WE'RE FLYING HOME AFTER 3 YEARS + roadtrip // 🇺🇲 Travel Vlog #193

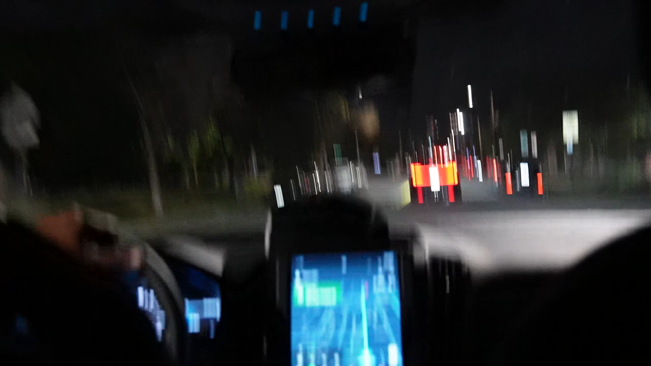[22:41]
Yeah, the Hilton. So because we have an Airbnb, but it's not ready till tomorrow.
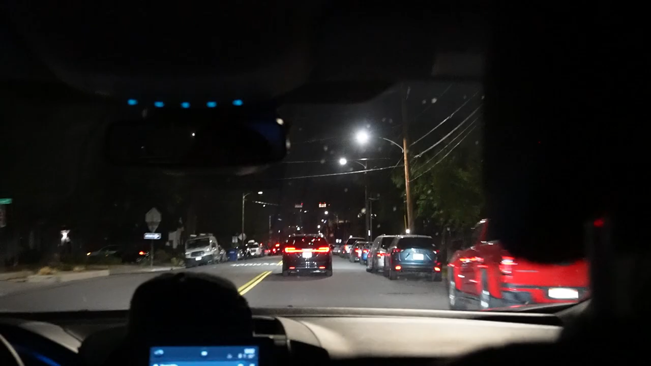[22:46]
You guys will probably see it better during the day. It's just because it's late.